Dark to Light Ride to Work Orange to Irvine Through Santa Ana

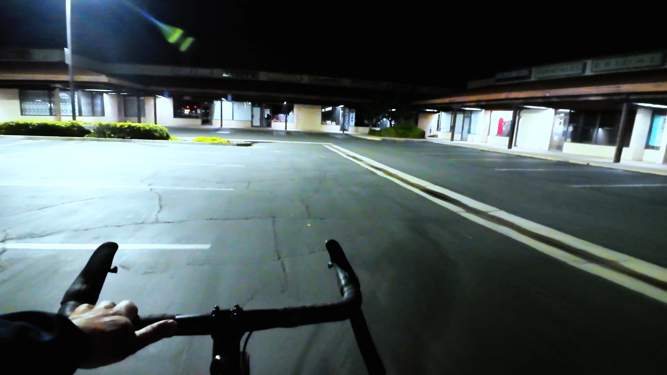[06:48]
Oh look, there's a bike shop. Adrenaline Bikes.
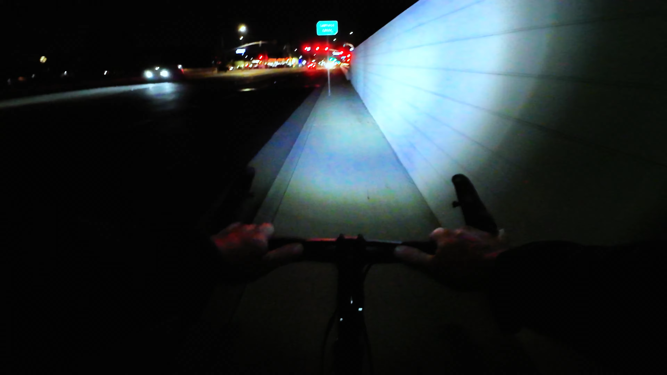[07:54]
That's always been an issue. Let's look down into the creek back. So this, not much to see, but
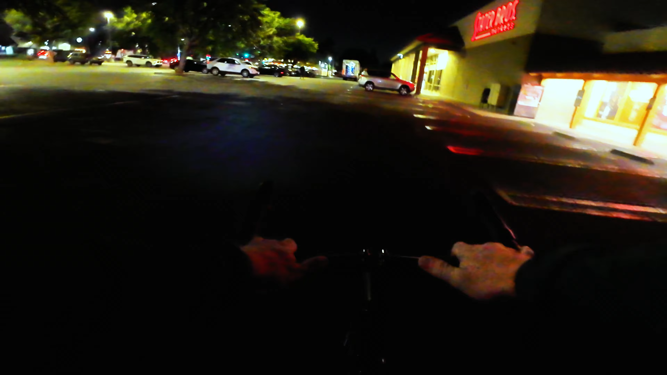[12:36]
All right, so do we want to turn on Santa Clara? Yeah, we're going to do this. We're going to turn on Santa Clara.
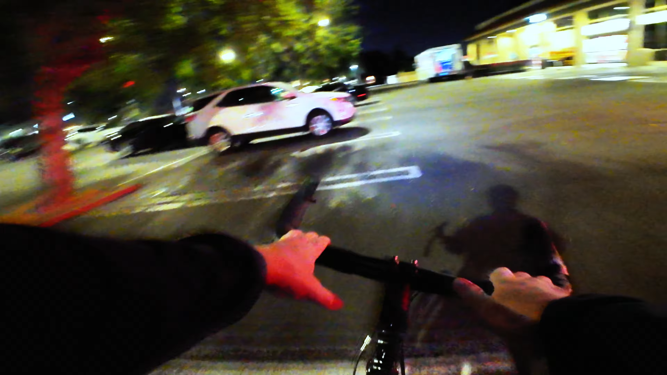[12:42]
What's this guy doing right here? Look at it. You do get some crazy activity right here and this at this corner sometimes. I seem to recall coming through here and somebody coming around me on a bike,
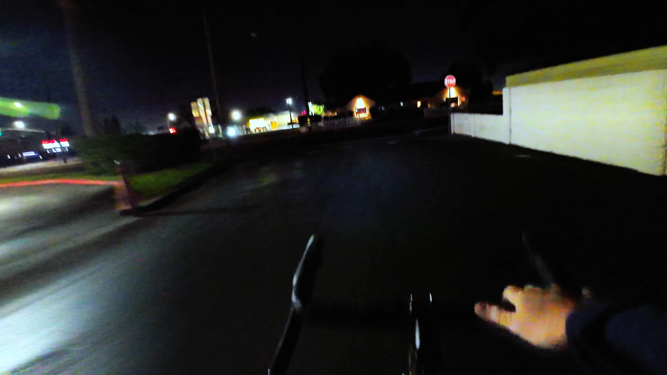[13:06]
and he had a skeleton mask on, and this wasn't Halloween. He had it on randomly.
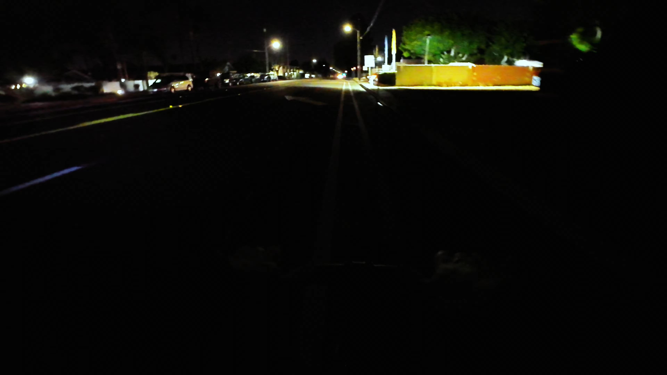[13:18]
Not like a wraparound, but like, yeah, like a skeleton mask. And this is CHP's up here on the right.
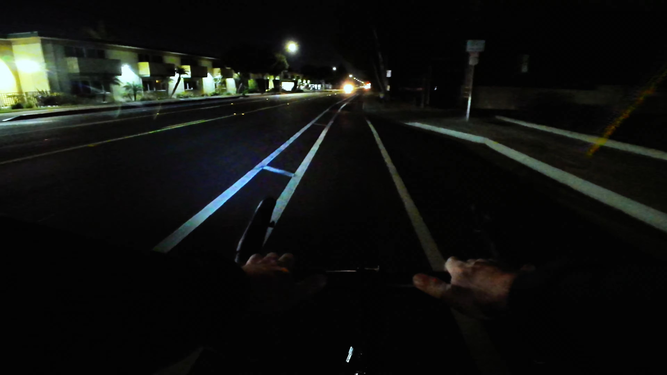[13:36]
Wow, there's a long alley over there, but it goes to a blank spot. So we're on Santa Clara right now. The cemetery is right here, the Santa Ana Cemetery.
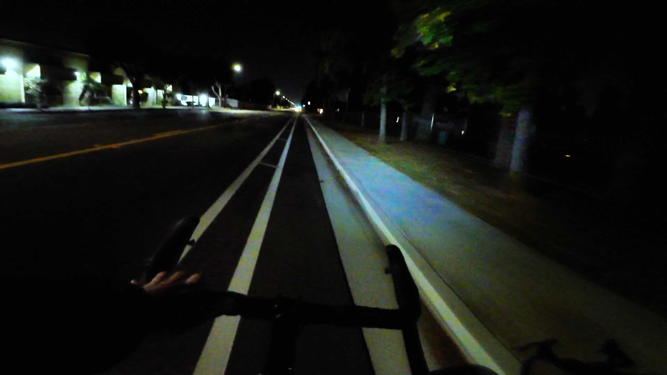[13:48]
So I will get more cemetery footage soon.
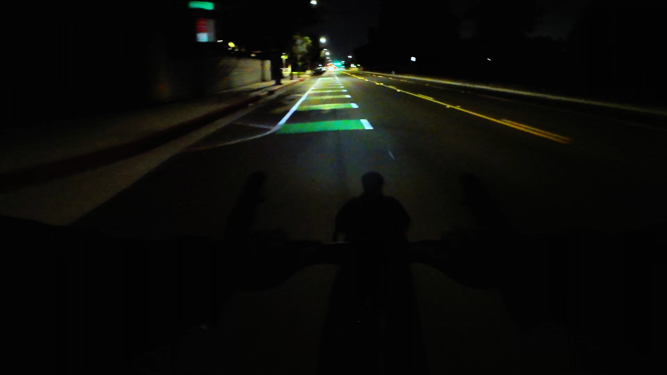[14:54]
So this park used to have a lot of homeless people in it. Not anymore.
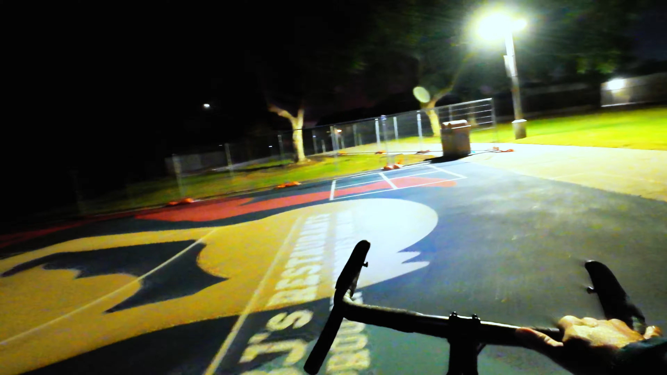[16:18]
So I don't see anything that says the name of this park.
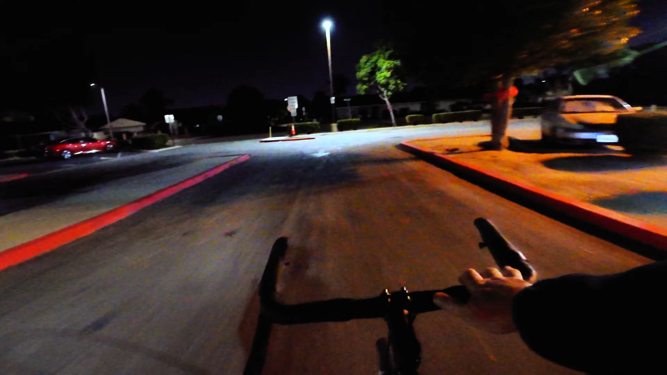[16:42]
I'm sure I passed by the name of the park, but I don't know.
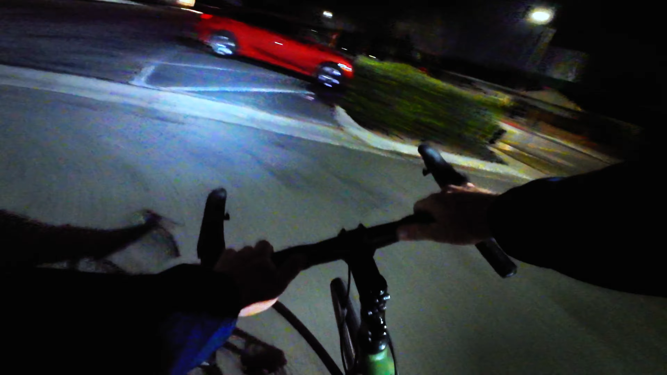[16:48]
There's somebody sitting in their car right there.
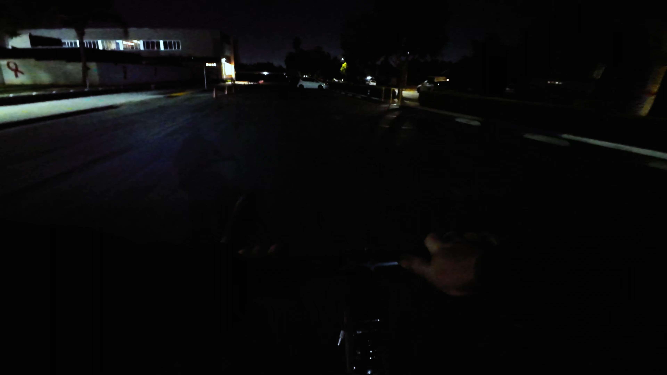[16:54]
This is a school, John Muir Fundamental School.
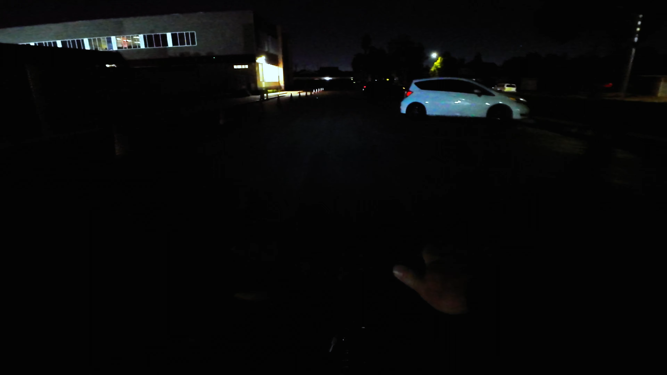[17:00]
John Muir.
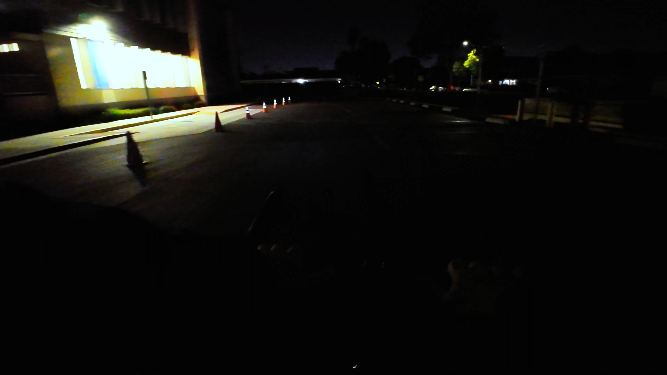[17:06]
It's not lit up. The last time I came here, I think this was lit up, but I could be wrong.
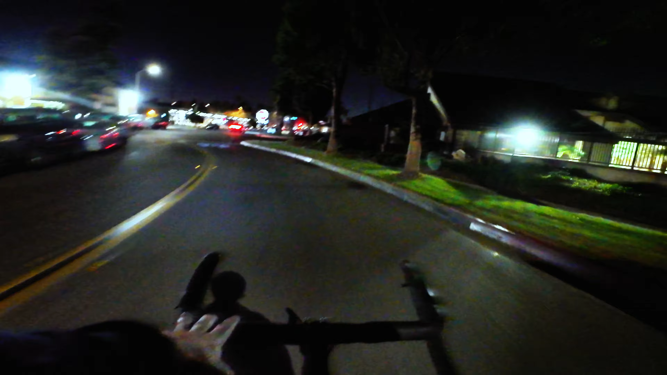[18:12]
Coming up to 17th Street. Let's check out this wall. Should we go straight? What's the name of this street? I think I've gone straight before.
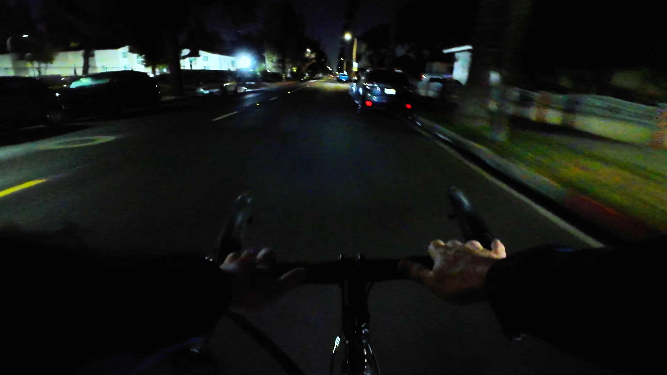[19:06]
Kind of an old looking neighborhood. Washington. So it looks very,
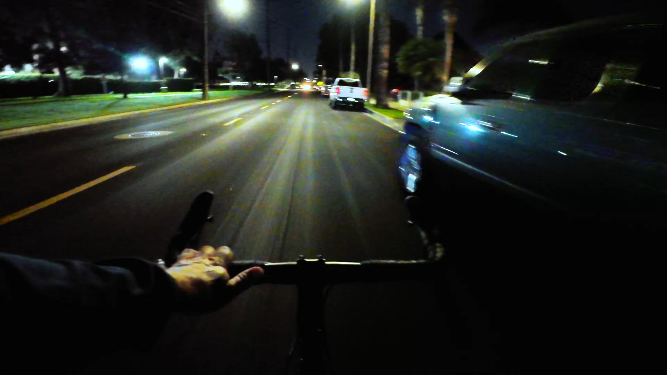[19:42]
it looks like I don't have a way out. I can see the freeway coming up. So this is what I was talking about the other day. I could explore these streets, but there might not be a way out.
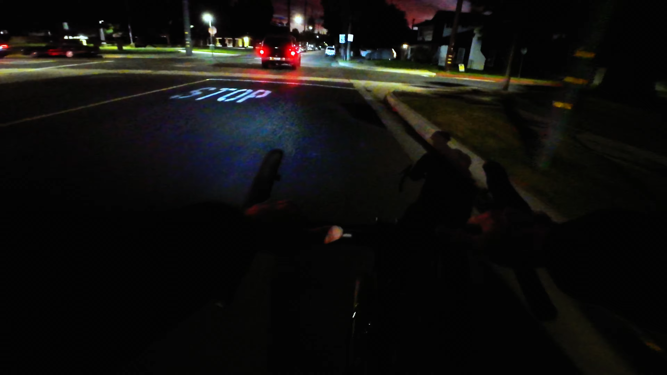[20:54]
Let's ride along the freeway and see what's up. Maybe there's a street that...
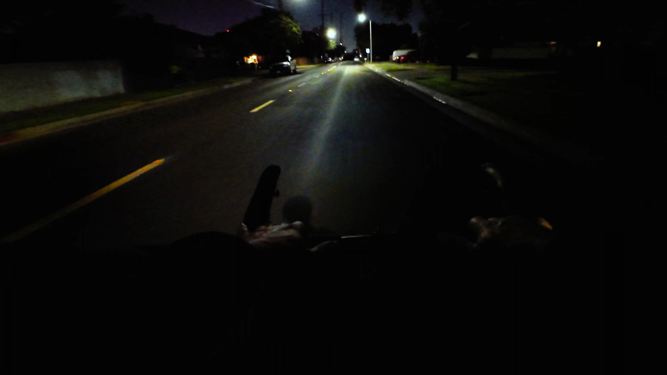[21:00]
I think maybe we can grab First Street. And then we might make it. I think this is actually, I don't know. Let's see, who cares? Let's see what happens. Wow, this is dark.
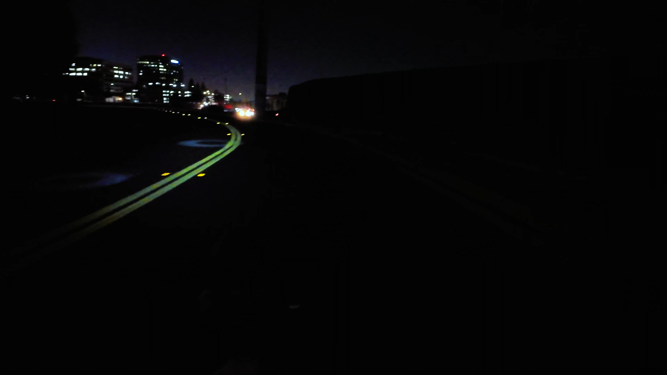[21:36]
Oh yeah, I know where we're at. Car coming behind me.